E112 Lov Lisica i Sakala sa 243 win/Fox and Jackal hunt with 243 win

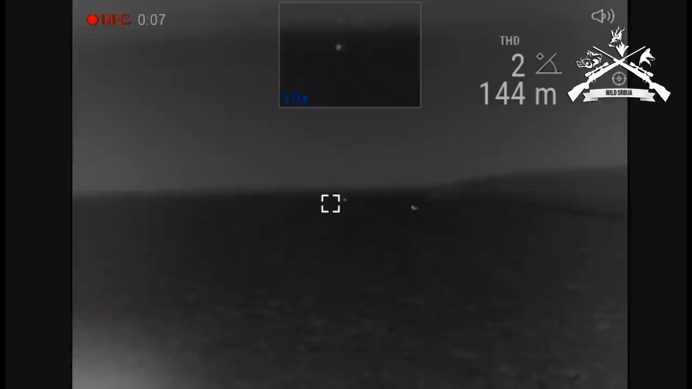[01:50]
Bravo. Dobio. Pazi, mrda se još, mrda se još. Dobio. Popravi.
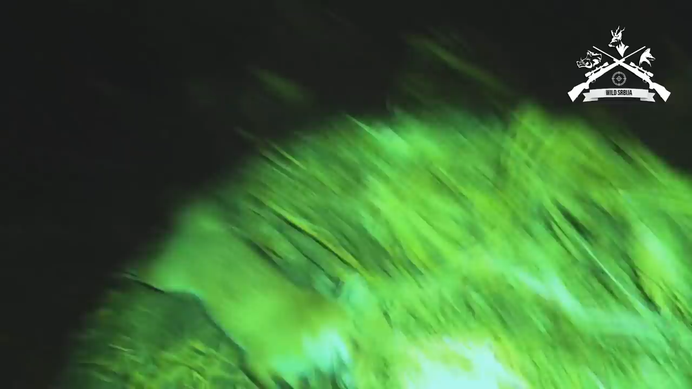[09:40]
Pa znam, pa pošto sam. Ti uđi, pa ti dođi do kola. Ja sam misli da je na 80 došla.
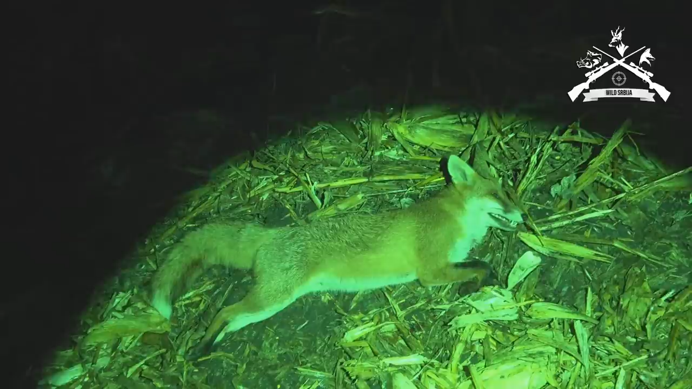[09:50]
Veličina da se vidi dok je nastavimo pored tebe. Uvati. Da ne svaka velika.
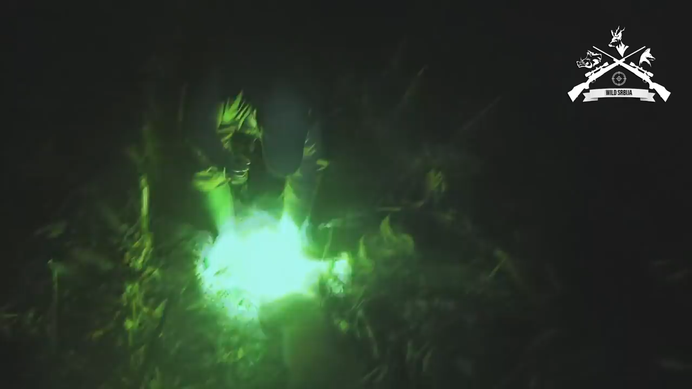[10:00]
Pa znam, ali ove velike budu još veće. Treći mužjak. Hajde, hajde. Onda tamo s one strane ovu te ljudi gleda. Pa kad je živa. Ti ja vidiš što krećio.
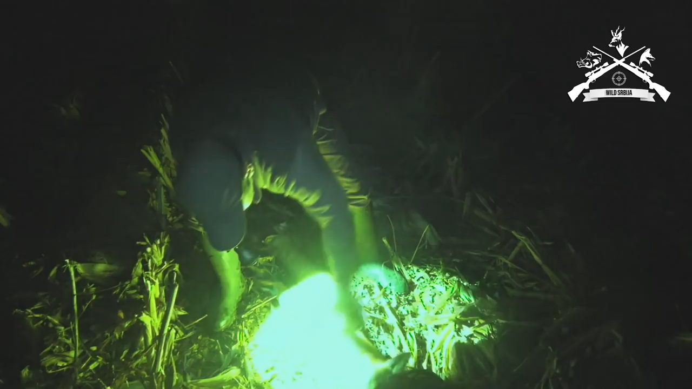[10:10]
Ovo je. Uf. Nije tako mator. Ovo možda tri. No, evo je. Oho.